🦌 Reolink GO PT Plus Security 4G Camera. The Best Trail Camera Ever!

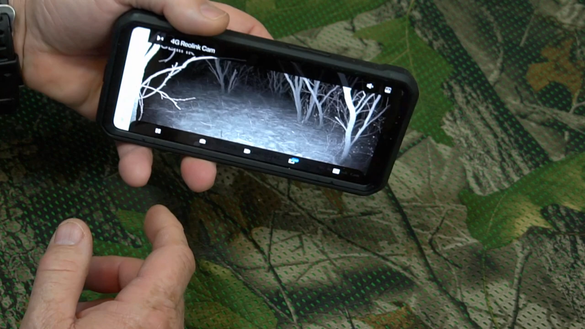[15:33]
So it's now pointed backwards at the forest. I had it pointing towards the fence, and now it's pointing backwards, but there it is right there. I can just easily turn it around if I want to turn it around.
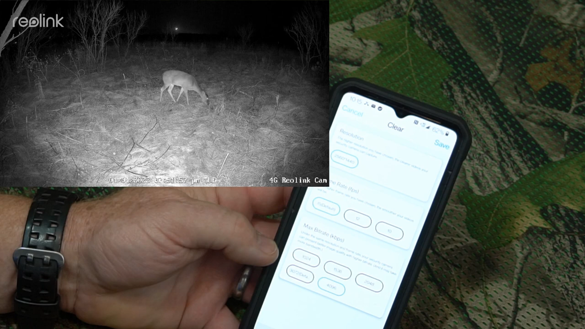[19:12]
As long as the animals are moving slowly, or they are still, they're really good. But if they're moving fast, there's a ghosting effect that occurs. And that's a result of that 15 frames per second.
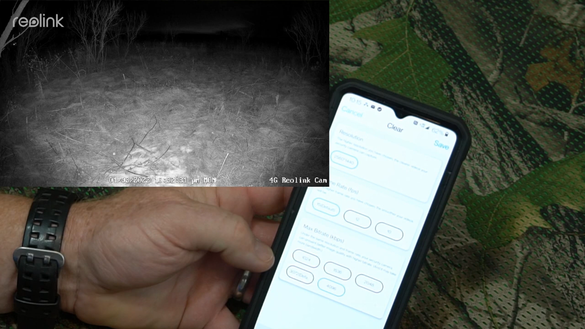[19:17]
Now, the one thing is you can change your bit rate. Now, this is the video that's going to be recorded to the SD card.
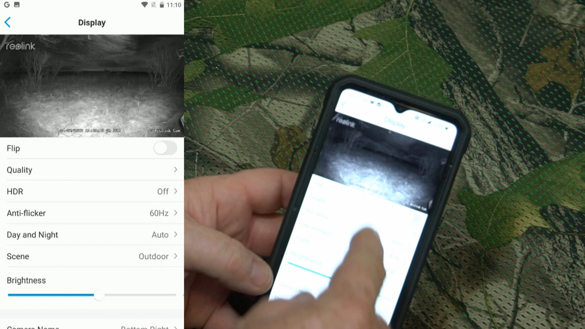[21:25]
It has a bunch of different settings. You've got your, if you want this right here, is day and night.
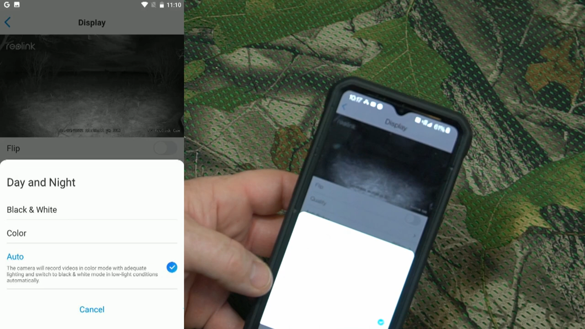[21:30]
It's set to auto. You can do it set to black and white or color, but I leave it on auto there. Okay, so you've got that. You can change.
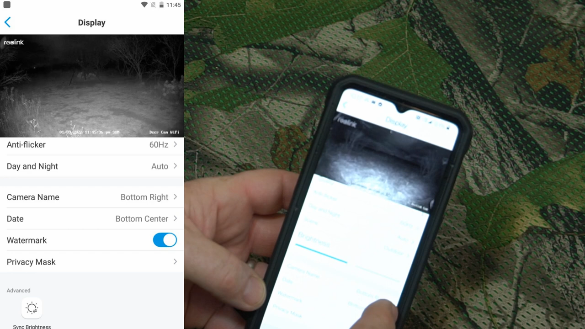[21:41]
You can actually change where the camera name appears on the screen. You can change where the date and time, the watermark, all that.
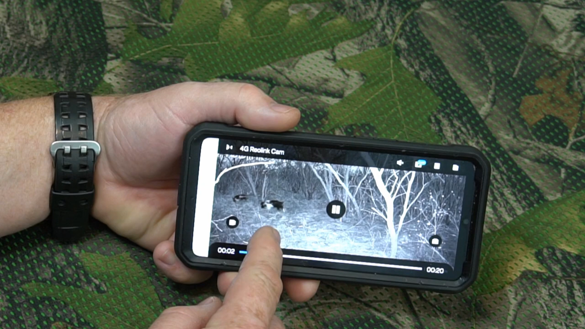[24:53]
Okay, so you can see there's the pigs right there, and I'm following them. I'm moving the camera around, watching them as they walk.
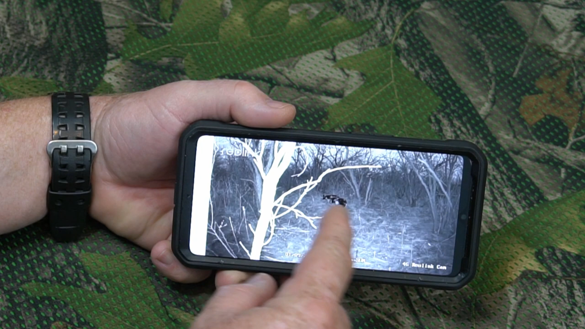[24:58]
Let me go backwards here. Let me do this one here.
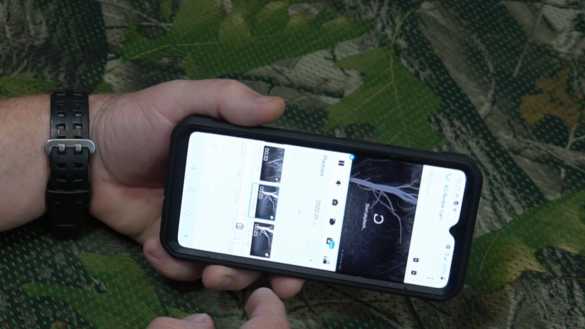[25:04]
Okay, so here you see me moving the camera.
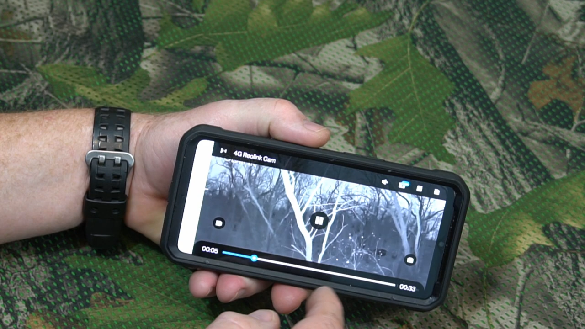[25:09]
There's the pigs. They're kind of moving through the trees there. Because of the little bit of time delay, it's not always easy to get it precise, but I'm watching them as they're coming across here.
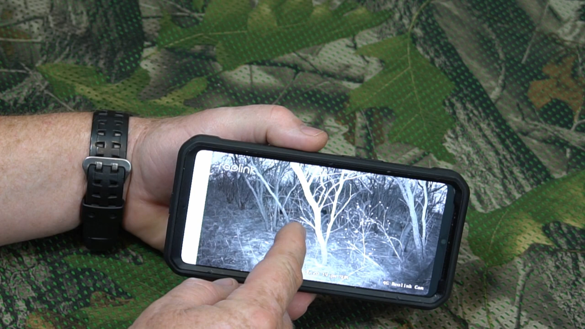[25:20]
Okay, they're right there, and now I'm going to move over to the side. And so I'm literally watching the animals walk around. Okay, and boy, that is something you just can't do with a trail camera, buddy.
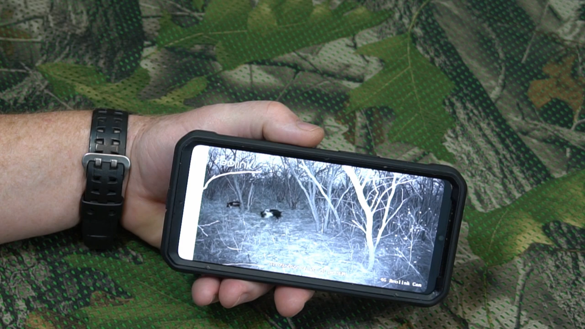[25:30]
You're not going to get that with a trail camera. You can do this, but this is where the security camera, this Reolink, just really shines. So that was really cool.